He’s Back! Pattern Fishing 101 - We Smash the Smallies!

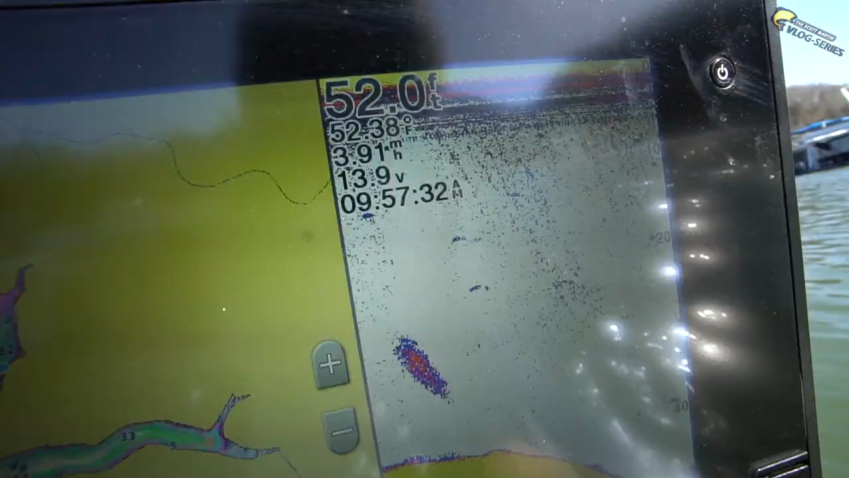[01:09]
On screen: depth 52.0 ft
All right. 52 degrees. 52 degrees. What does that mean?